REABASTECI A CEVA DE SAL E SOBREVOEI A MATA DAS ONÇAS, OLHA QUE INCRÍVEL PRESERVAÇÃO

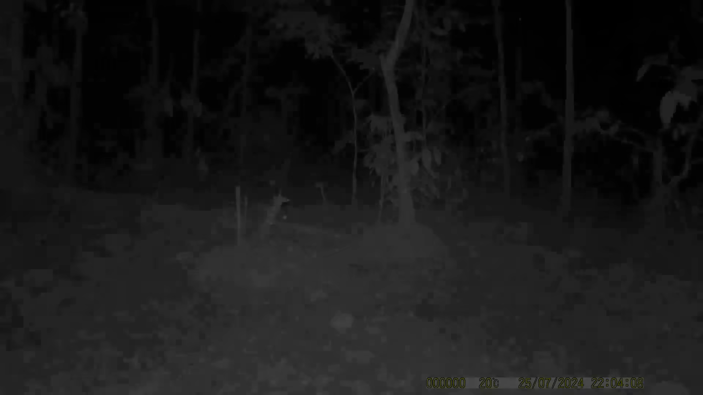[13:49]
passa Aqui praticamente E olha só aí pessoal Logo na primeira aparição Apareceu esse ratão Um rato bem grande mesmo É uma espécie de rato aí Que tem uma perninha comprida Pra caramba Ele tem que ficar esperto É coisa da guatirica Que elas estão danadas Pegando rato aí Até umas horas
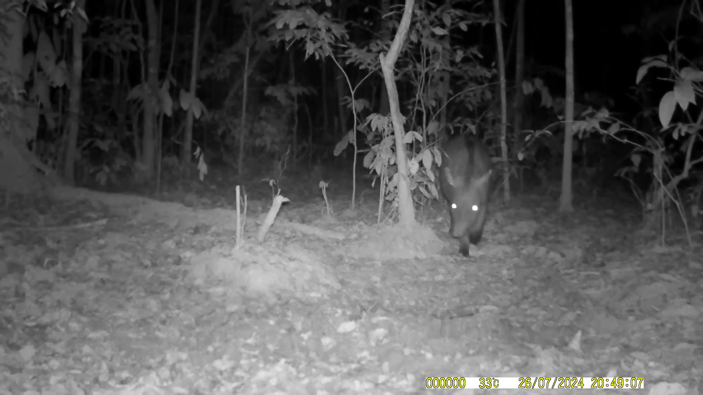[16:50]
aí No local Do sal E a outra Atrás Olha que bacana A zoada Que elas fazem Olha Novamente chegando Bem próximo Uma da outra
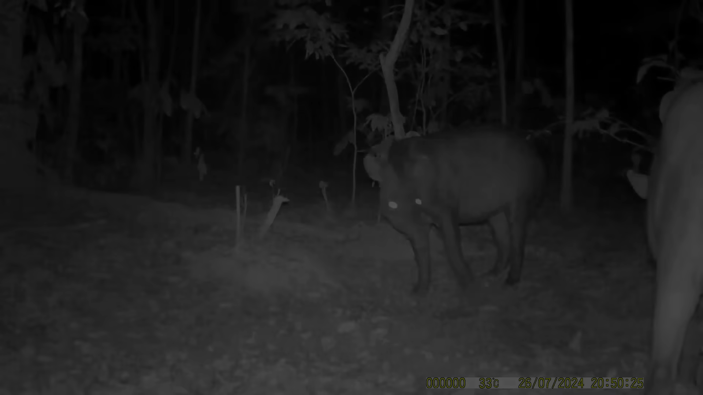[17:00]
Aparentemente Você trata De uma anta Macho E uma anta Fêmea Olha só Esse de cá Aparentemente É o macho E aparenta Ser um macho Bem jovem Também Eu fico encabulado Como que elas fazem Essa zoada Fininha Um animal Tão grande Fazendo Um barulho